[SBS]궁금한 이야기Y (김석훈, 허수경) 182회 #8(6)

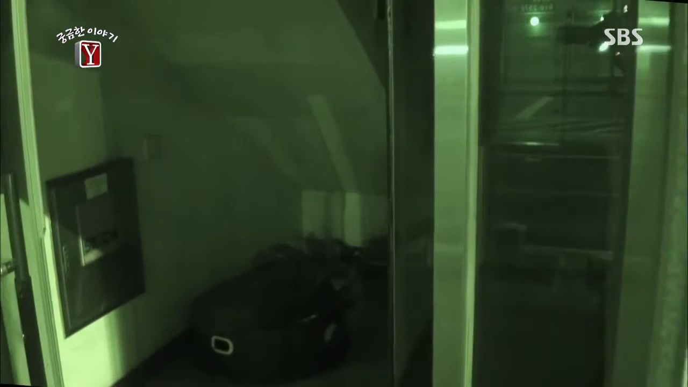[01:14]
빌딩 문 앞에서 방금 주어온 상자를 깔고 불편한 잠을 자는데요.
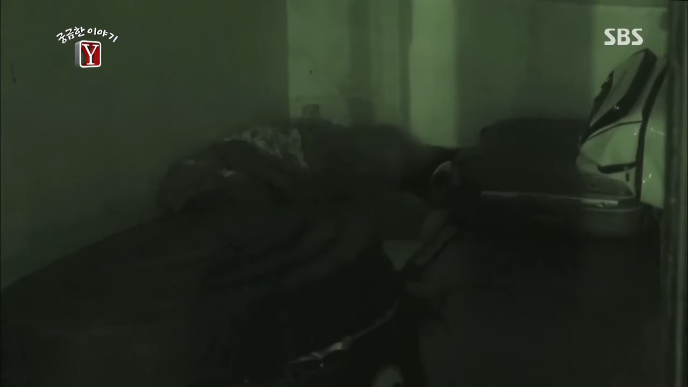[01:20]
할머니는 집이 없어 오버리를 떠돌아다닌 것 같습니다.